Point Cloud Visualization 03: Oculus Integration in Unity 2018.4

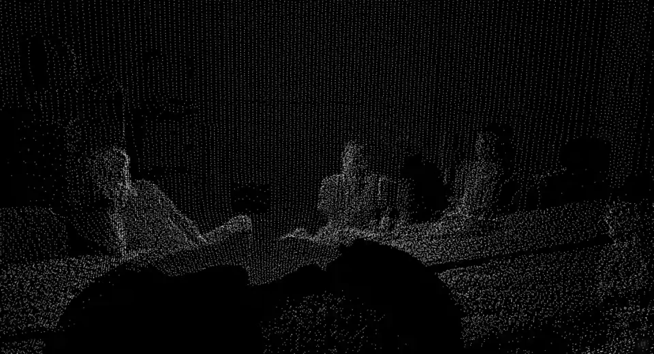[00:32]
and also if you like trigger things interactively such as this wall that if you remember from the last two workshops when we walked through it right at this point we can actually trigger some sound effects or
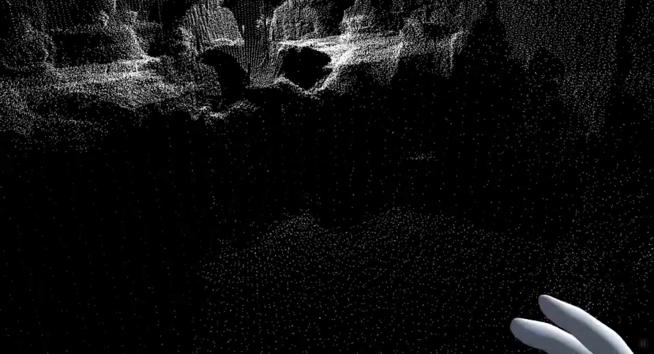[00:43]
sound events
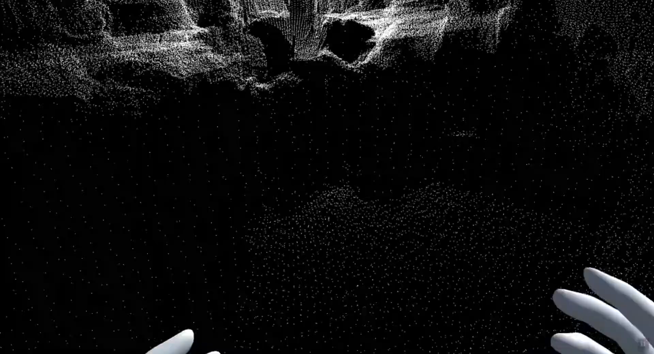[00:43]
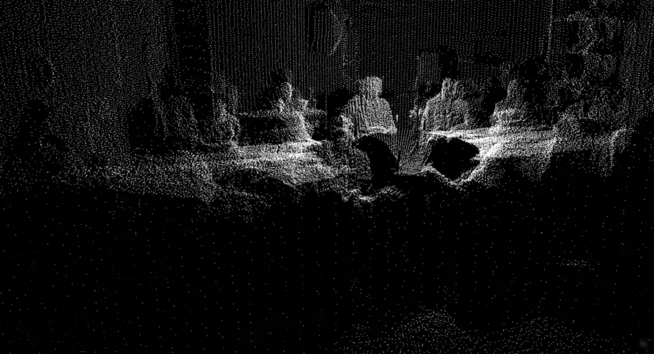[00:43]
that indicate that we have collided
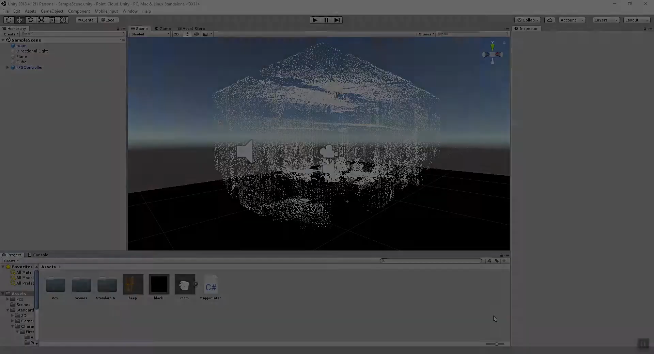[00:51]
Alright we begin this workshop where we left off in the last workshop and you can find a link to the tutorial for this workshop in the comment section for this video. So we can just play the scene and then
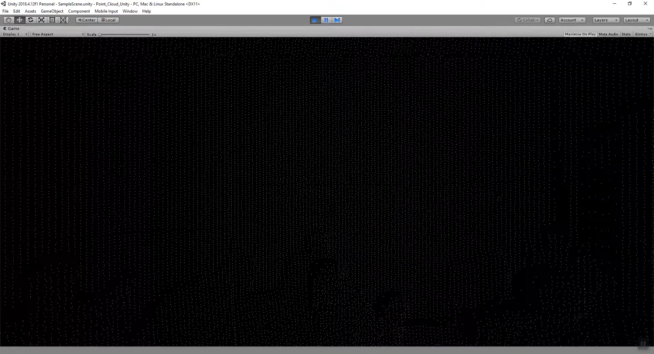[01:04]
interactively navigate the point cloud data by using the mouse to look around and
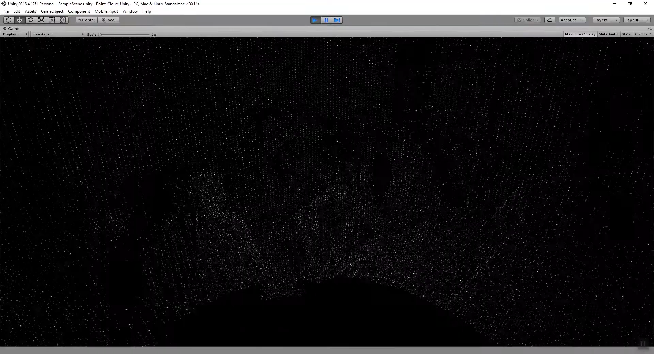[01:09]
then using the WASD keys for navigation.
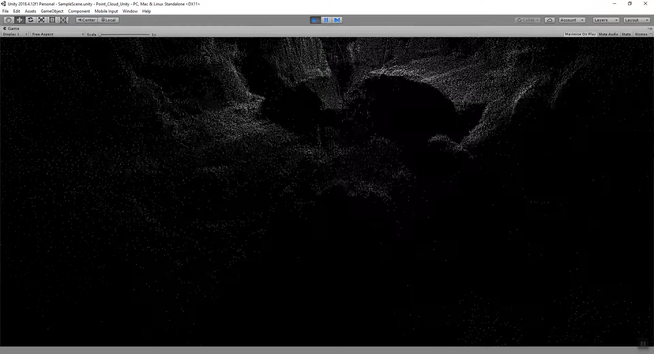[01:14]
So walking forward, left and right exploring the space and
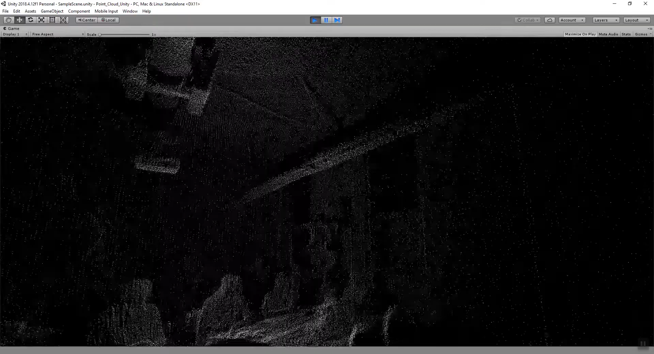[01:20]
then if you look at this wall straight ahead of us right here to walk through that wall we can actually trigger a sound and also a message in the little
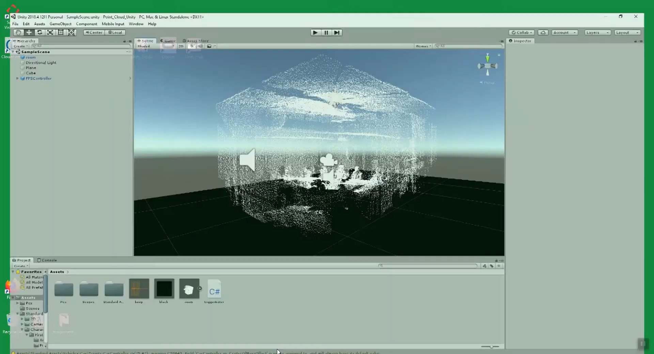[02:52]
So now I can simply play back the scene and I should already be able to see the point cloud data interactively in my headset.
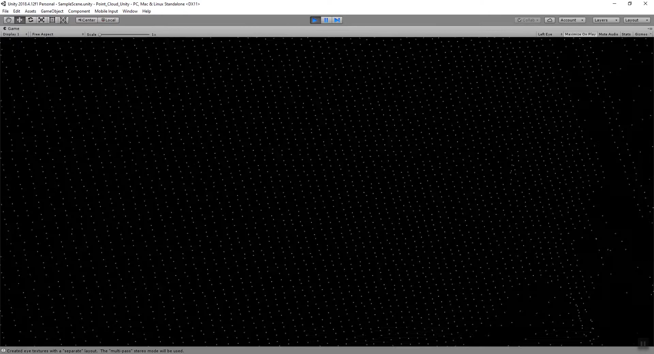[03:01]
So I put on my headset and then I can still use the
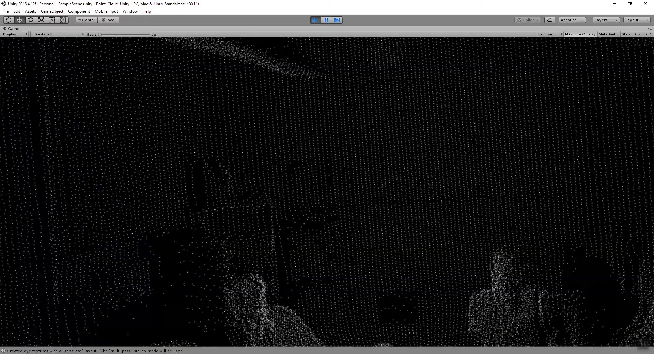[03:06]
WASD keys to navigate in the space and I can use the mouse to look around
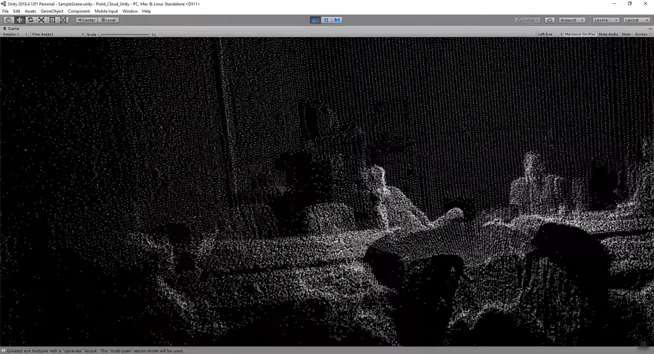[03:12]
and I can also use the headset to look around.
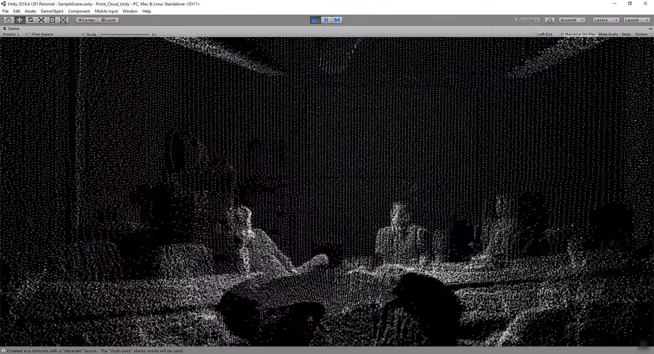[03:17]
And walk and then at the same time if I for example navigate through this wall I should also trigger the sound again and I should see the notification in
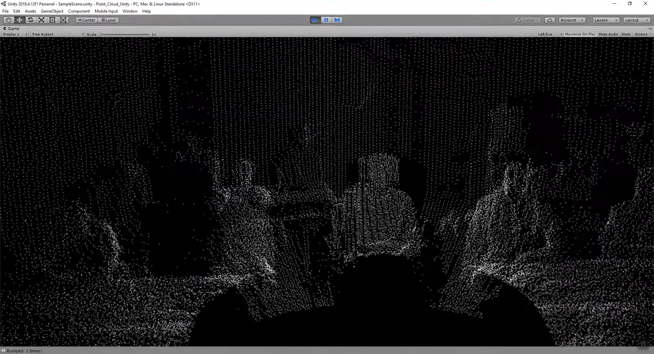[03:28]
the bottom left corner of my player window.
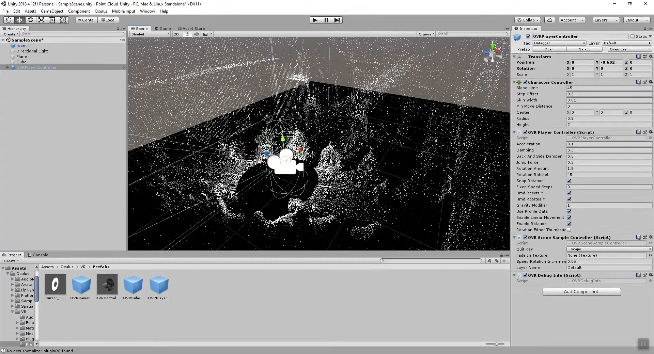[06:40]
And if you want to place it directly in the center of this circle from our LiDAR scanner you can also translate it a little bit more along the X and the Z axis. Alright, so there's one more thing that we need to do before we can actually try this out. And this has to do with the actual rendering of our background again.